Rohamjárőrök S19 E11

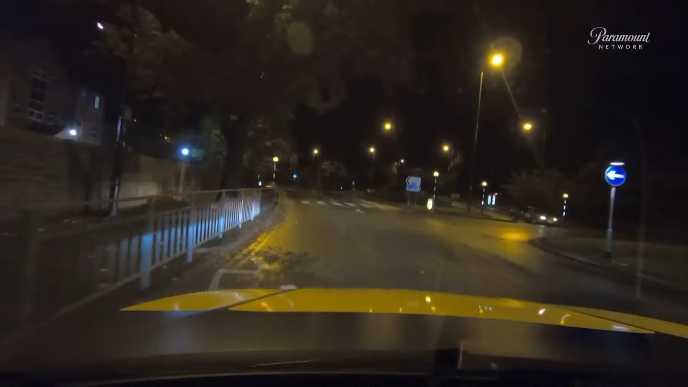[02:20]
Nem telik el sok idő, mire egy megfigyelő kamera egy lopott fekete Renault Kajjart vesz észre a város északi részén.
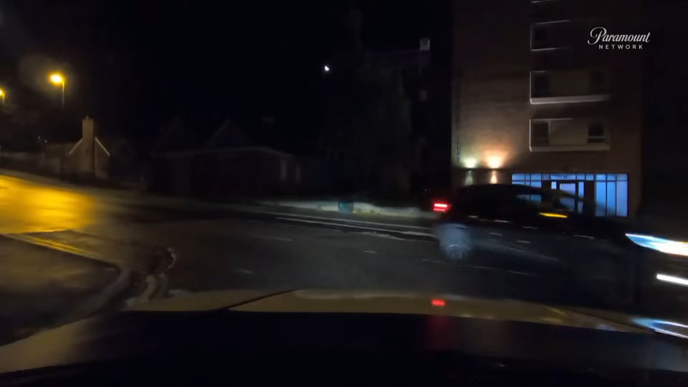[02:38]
A sofőr meglátta az X5-öst, és úgy lelépett, mint egy rabló Kajjart-gógó.
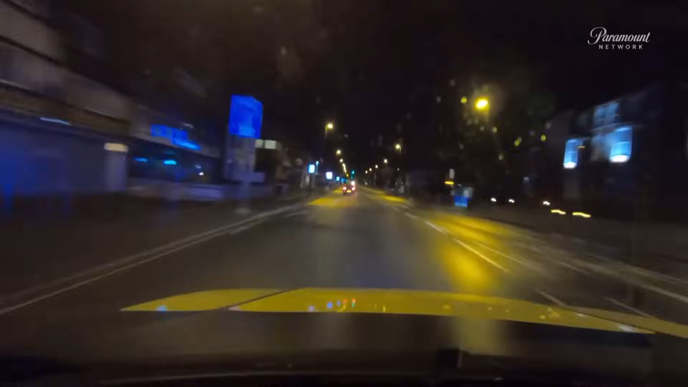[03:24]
A sebesség 110 km per óra. Nagyon gyér a forgalom. Ismét a rossz oldalon. Ha azt tervezi, hogy felhagynak az üldözésével, akkor rossz éjszakát választott. Semmit sem látok. Alig van forgalom az úton, még mindig 130 km per óra.
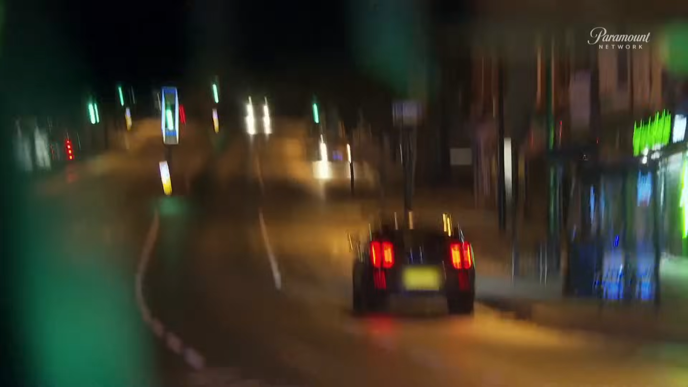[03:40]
És ilyen kihalt utakon nincs hová elbújni a járőrök elől. Az A60-on, kifelé? Igen, A60 kifelé. Épp most hagyjuk el a Woodtor Drive-ot.
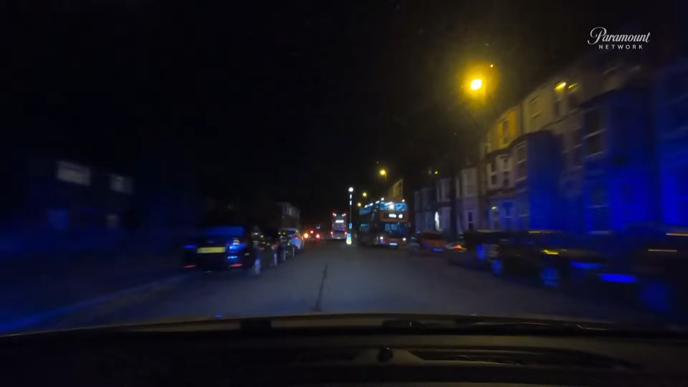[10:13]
Már úton egy gyanús autóhoz, amit Észak-Natingemben láttak.
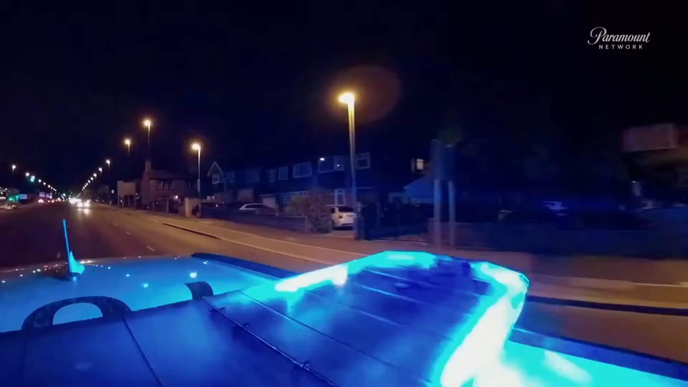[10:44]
Hát, ha utol tudom érni őket, mert Gev mindjárt megállítja a járművet. A kocsi elindul Gev hollal az élen.
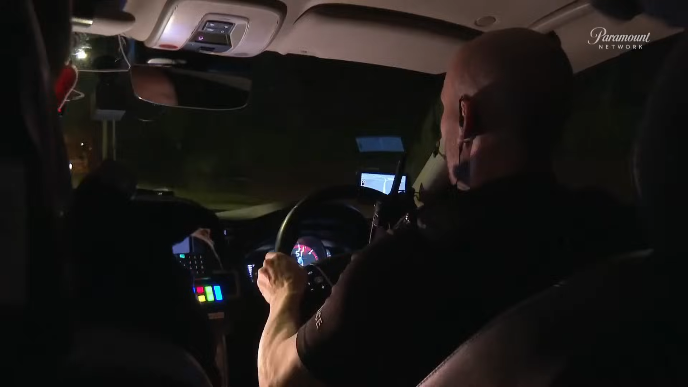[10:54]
Igen, jobbra, jobbra, jobbra. Hucknall-én, egyenesen. Hucknall. Megállítom. Gev nyomja a blúzt, és felkapcsolja a villogót.
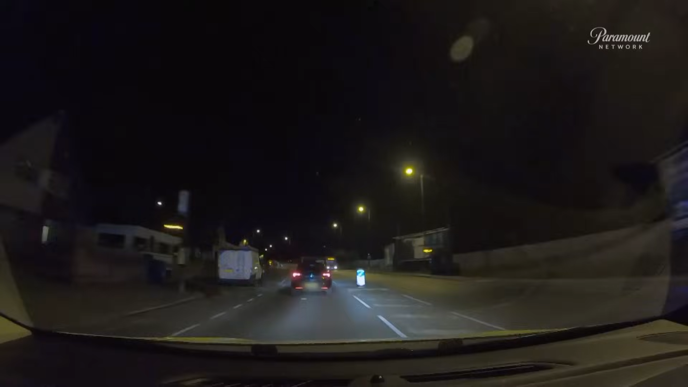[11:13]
Nem áll meg. A helyzet percről percre rosszabb. Az időt húzzák. Azt mondanám, hogy valamit elrejtenek. Gev úgy érzi, valamit el akarnak rejteni. Megjátsszuk a hülyét, amíg ide nem érsz.